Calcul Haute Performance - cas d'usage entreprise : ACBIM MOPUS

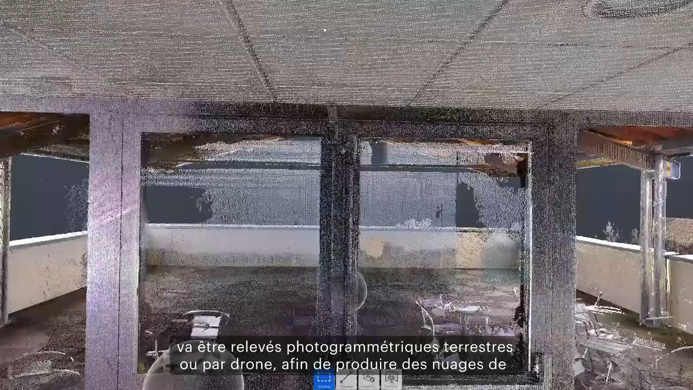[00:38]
On va pouvoir notamment utiliser tout ce qui va être relevé photogrammétrique terrestre ou par drone afin de produire des nuages de points servant de base à la modélisation 3D des bâtiments.
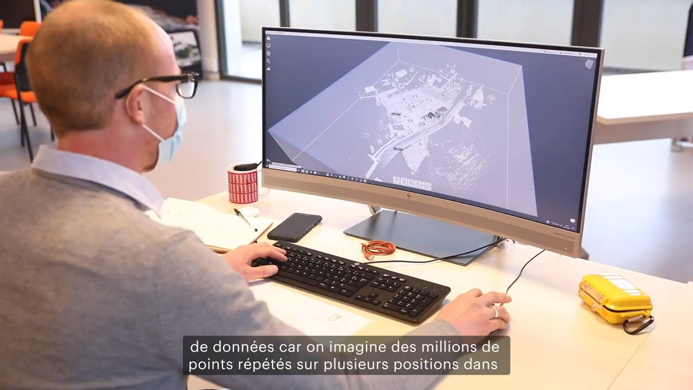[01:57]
L'inconvénient, c'est qu'on va d'abord gérer une grande quantité de données car on imagine des millions de points répétés sur plusieurs positions dans le bâtiment.
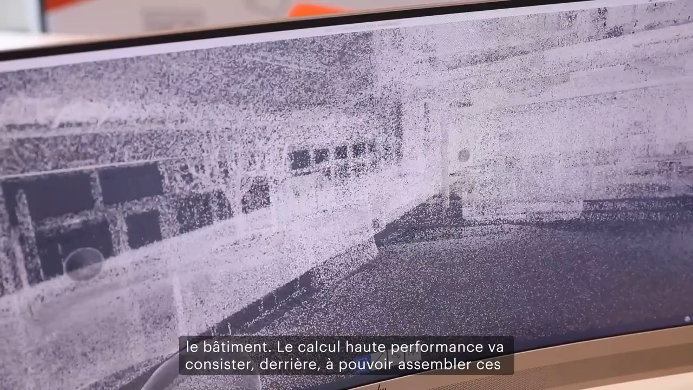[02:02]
Le calcul haute performance va consister derrière à pouvoir assembler ces différents nuages de points entre eux et de ne garder que le meilleur,
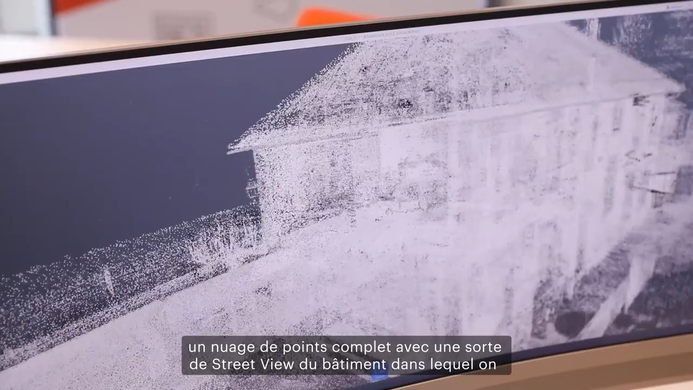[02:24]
un nuage de points complet avec une sorte du street view du bâtiment dans lequel on va pouvoir se déplacer entre les positions 360 degrés.